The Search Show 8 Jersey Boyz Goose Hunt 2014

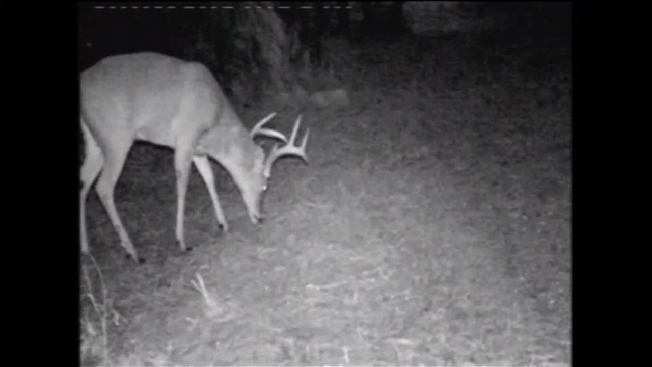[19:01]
The last few days I've been getting some pictures of two nice deer in here so hopefully one of them will show up this afternoon.